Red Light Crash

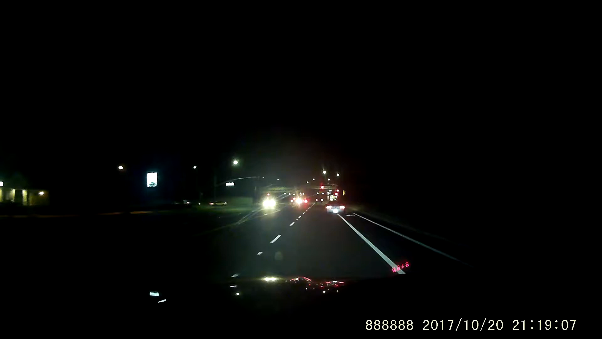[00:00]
Big as, you didn't even slow down for that red light.
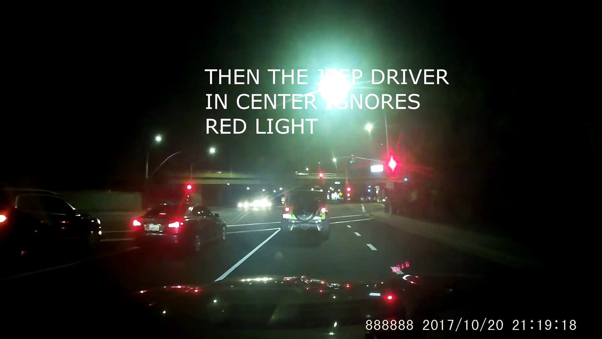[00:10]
Yeah, people are just... Look at him. Oh! Wow. Why did he go, knowing that it's a red? I don't know.